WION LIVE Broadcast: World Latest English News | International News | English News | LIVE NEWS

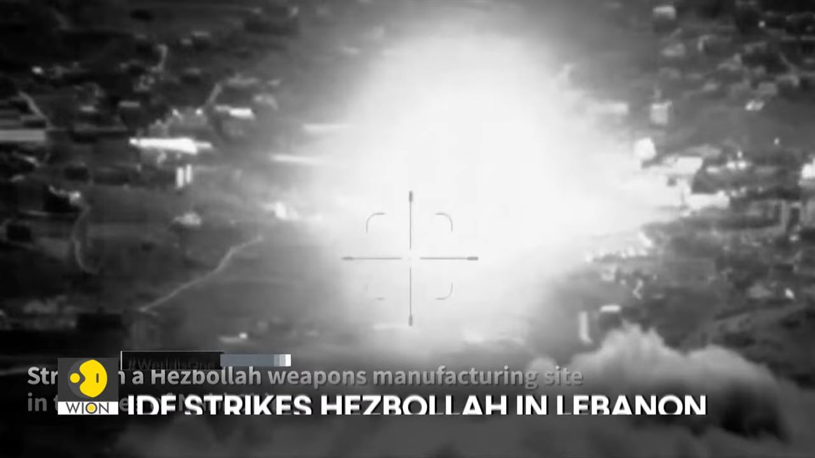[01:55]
The Israeli military releases video it said short strikes against Hezbollah weapons manufacturing sites and military compounds in Lebanon
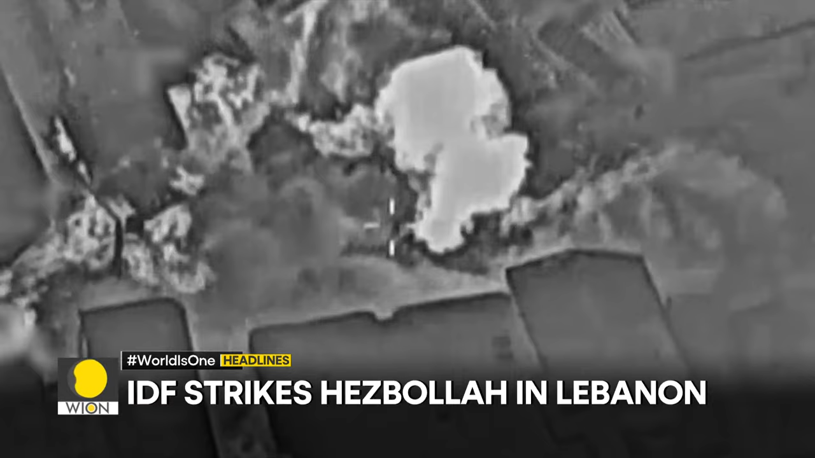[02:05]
in response to the launches that were fired towards northern Israel overnight.